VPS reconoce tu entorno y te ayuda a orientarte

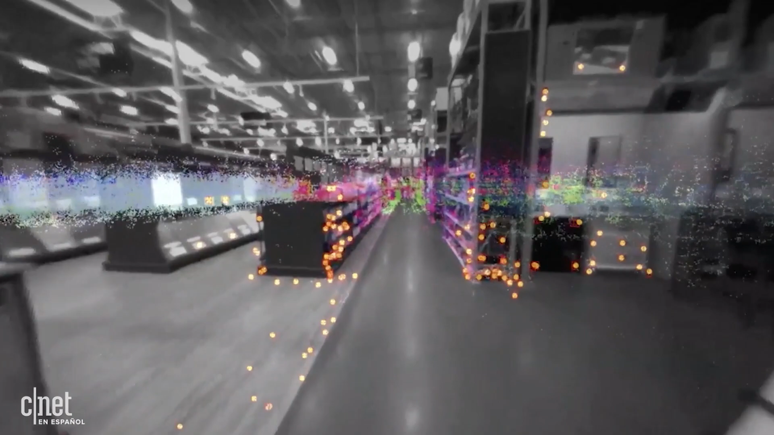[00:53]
By comparing the feature points against previously observed ones, those colorful dots in the back,